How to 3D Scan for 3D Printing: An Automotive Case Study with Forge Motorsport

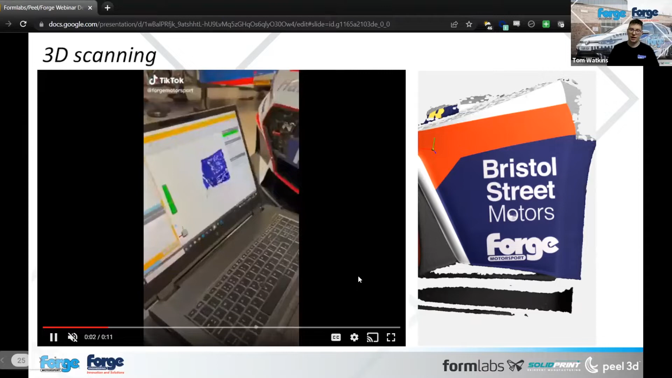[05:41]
A couple of dots to get it targeted. Then she's doing all the hard work for us. And that image on the right hand side is literally what it produces. Move to the next slide please, Tom.
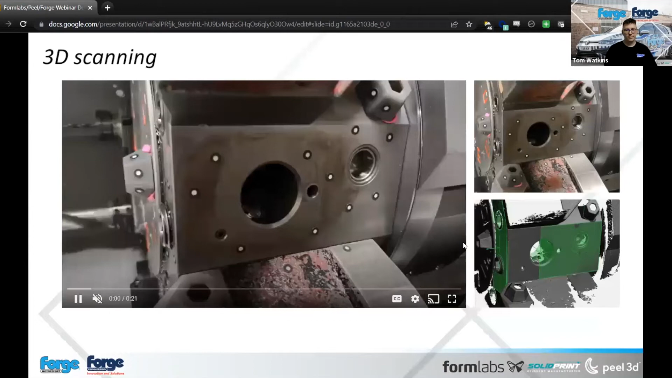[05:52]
So the last one we're going to show is a little bit more from the board engineering side of things. So this GM, CNC machine, when the customer is going through and doing tool changes on it,
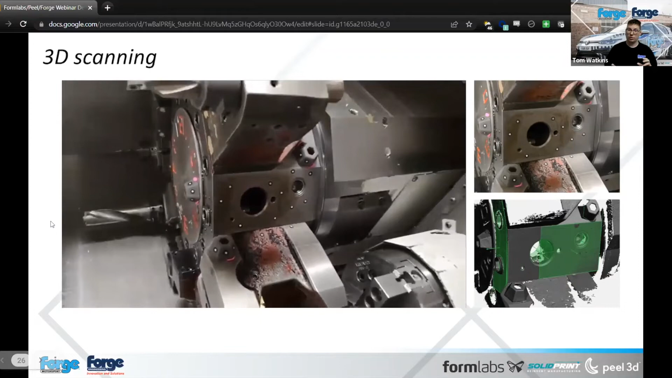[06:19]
And then what we could do is we could pick up from that scan data the locations where the pins are going to lock into. We could then replicate that in the CAD,
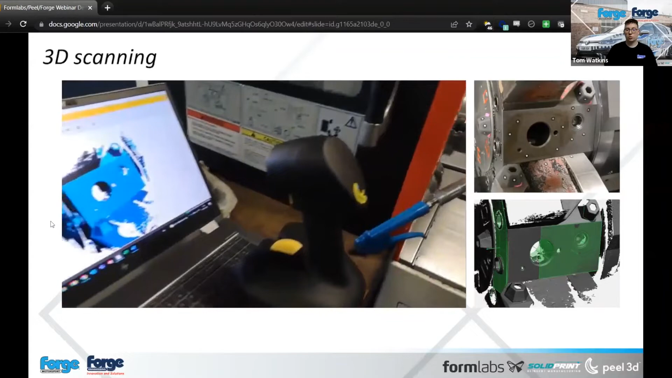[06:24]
produce billet tooling so they could do the tool changes off the machine, as I said, saving them time, which is a massive thing for this customer, which really helped them out. So yeah, also you can see kind of the video showing what was actually being scanned going from what was on the machine to on the screen.
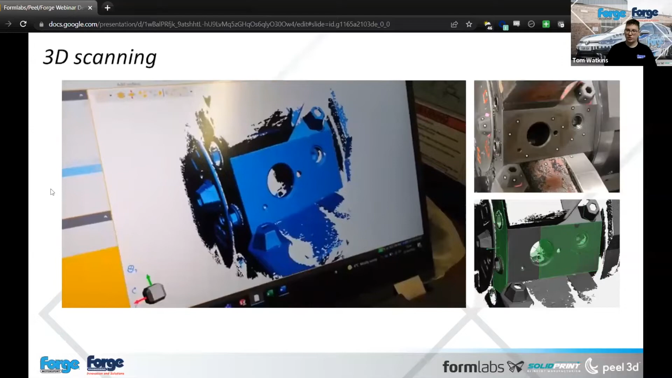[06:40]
And those images on the right side just give you a bit of an understanding of exactly what it was bringing over. So if you'd like to go to the next slide, please. So yeah, we'll move on to the Formlabs element, the 3D printing.